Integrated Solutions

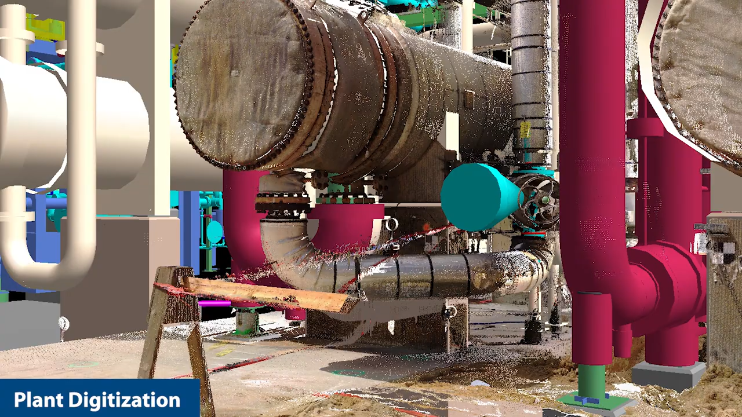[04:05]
Finally, our advancements in plant digitization allow us to integrate images and 3D point clouds into our design, improving quality.
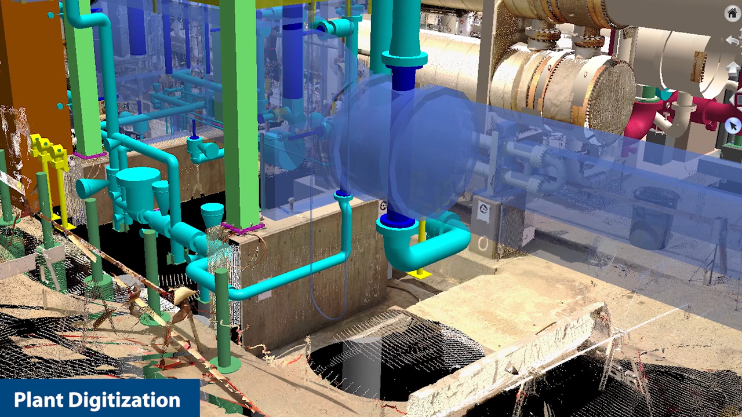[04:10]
From the fundamentals to operations, Fluor's integrated solutions approach is comprehensive.